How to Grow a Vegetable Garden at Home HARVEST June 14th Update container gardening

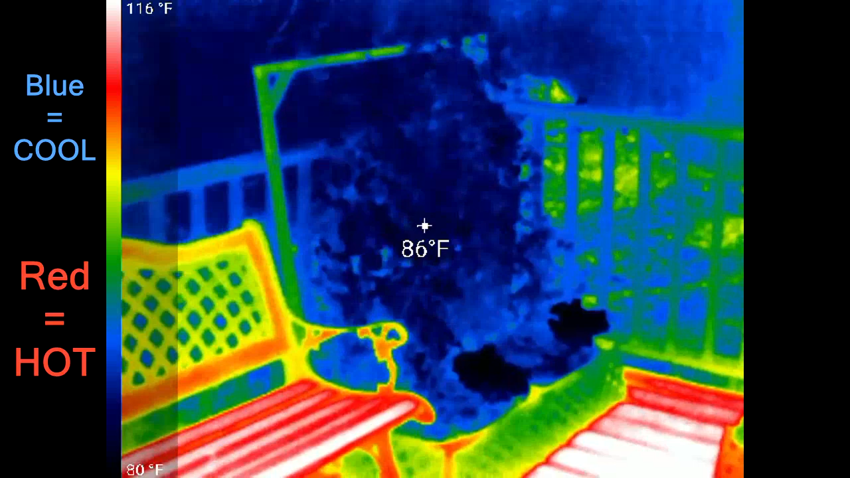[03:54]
On screen: spot 86°F, scale top 116°F, scale bottom 80°F
The plants are about 80 degrees. The deck boards are about 110 degrees.
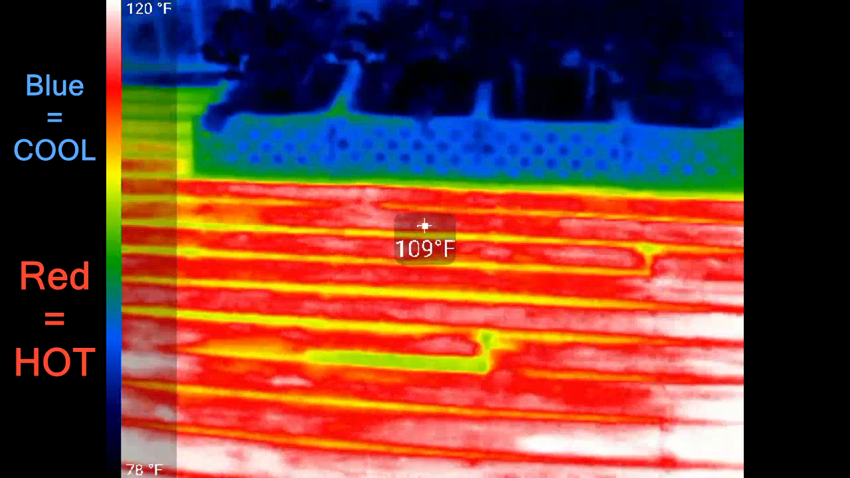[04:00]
On screen: spot 109°F, scale top 120°F, scale bottom 78°F
And it's just kind of neat to see the different temperatures.